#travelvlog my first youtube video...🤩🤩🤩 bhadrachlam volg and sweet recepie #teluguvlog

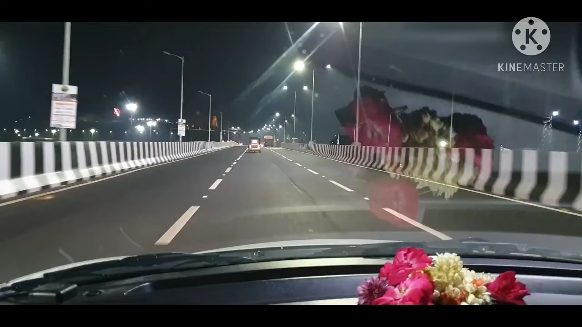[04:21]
ఈ ఫ్లైఓవర్ వచ్చేసి విజయవాడలో లాంచ్ చేశారండి కొత్తగా ఇది భవానీపురం వెళ్ళే ఫ్లైఓవర్ అండి సో ఇక్కడ వ్యూ చాలా బాగుంది మన ప్రకాశం బ్యారేజ్ చూసారా ఎంత బాగుందో లైట్స్ అవి
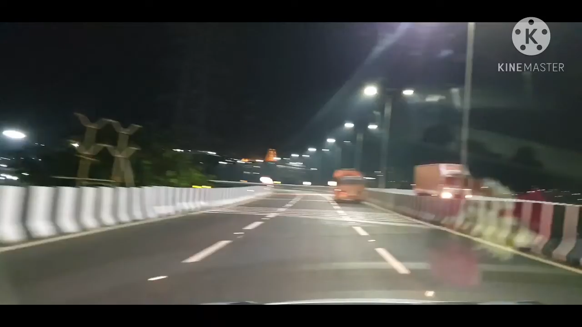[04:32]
ఇది ఎర్లీ మార్నింగ్ 4 అండి టైం వచ్చేసి చూసారా కనకదుర్గమ్మ గుడి ఎంత బాగుందో లైట్స్ అవన్నీ కూడా చాలా బాగుందండి సో బాగుందని షూట్ చేశాను మీకు కూడా చూపిస్తే బాగుంటుందని చెప్పి